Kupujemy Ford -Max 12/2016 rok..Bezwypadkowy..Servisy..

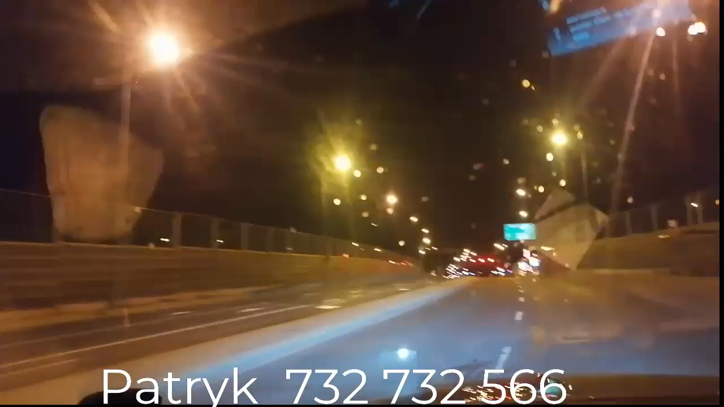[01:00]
Haha, proszę Państwa, jadę na każdej krzyżówce światło.
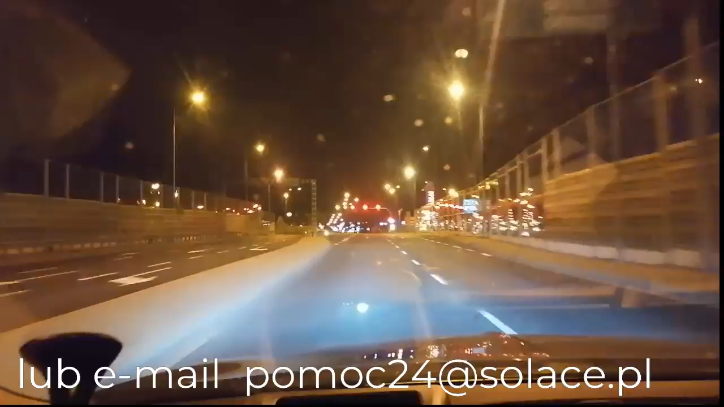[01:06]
Mało tego, na każdej czerwone. Jak moja mawia nasza świętej pamięci babcia,
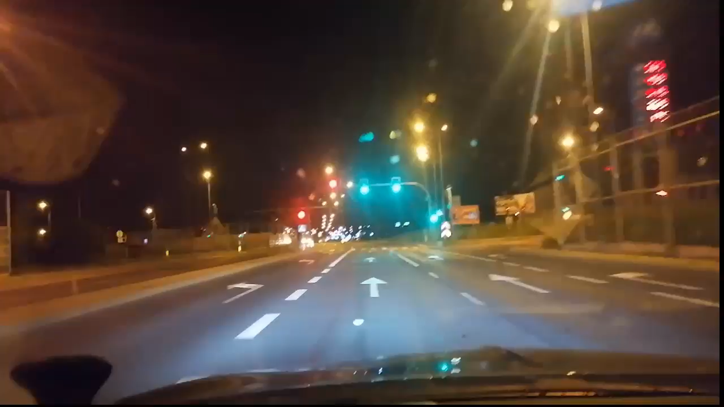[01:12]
jadąc przez miasto, jak masz czerwoną falę, to ktoś z nas ma osrane gacie. Taki pech, taki niefart. Czyli tym razem jadę sam. Wniosek sam się nasuwa. Pan Roman chyba nie jest zbyt świeży.
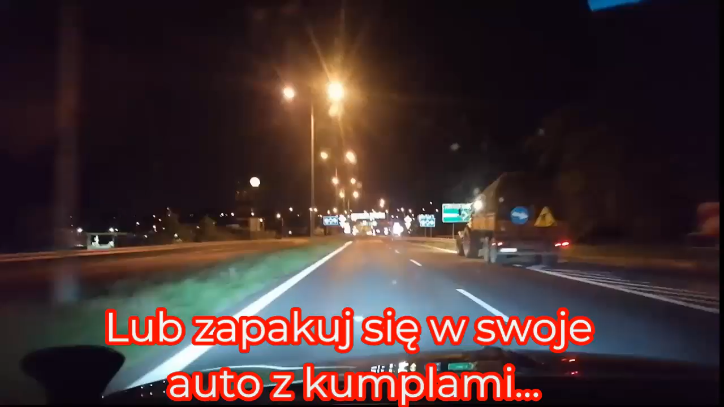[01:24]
Drodzy Państwo, wstałem, jadę, zabieram widzów. Roboty drogowe o 3:00. Chodnik robią. Chodnik imienia Karola Markowskiego jest koszony. Karol, pozdrawiam Cię. Dzięki Tobie tutaj ten chodnik jest zrobiony. Wiele innych, okulary mi ślizgnęły, atrakcyjnych przejść dla mieszkańców w mieście. Znakomity ratem ten nasz Karol. Karol, niechaj żyje nam. Proszę Państwa, nie wiem co dzisiaj jest za dzień, ale na pewno jest wtornik. Jedziemy. Pogoda jest póki co łaskawa, coś tam siąpi z nieba.